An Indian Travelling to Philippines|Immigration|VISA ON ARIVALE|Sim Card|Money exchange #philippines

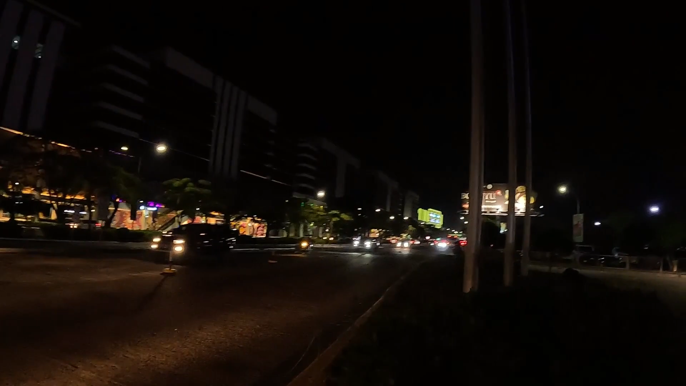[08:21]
देखो भाई अंधेरे में तो कुछ दिखेगा नहीं, बहुत ही अजीब और गरीब रिक्शा में बैठे हैं ये देखिए।